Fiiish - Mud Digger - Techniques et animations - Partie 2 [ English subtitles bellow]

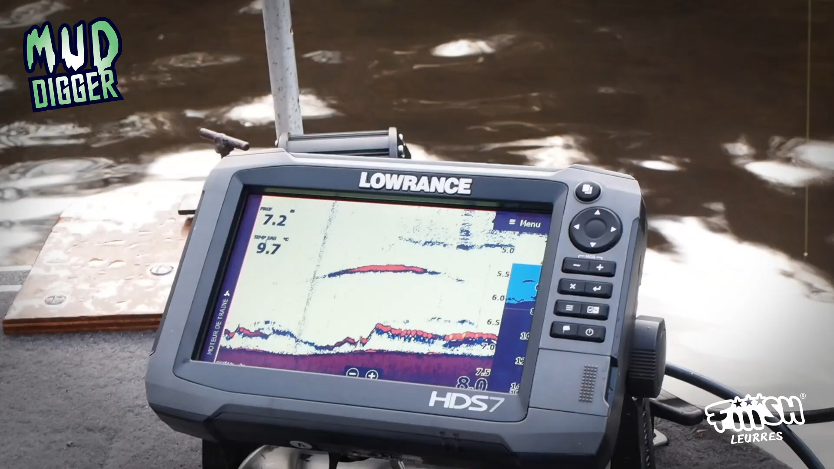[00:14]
En fait il y a une belle cassure juste devant, on a décidé de la prospecter au Meade Digger avec les têtes de 15 grammes.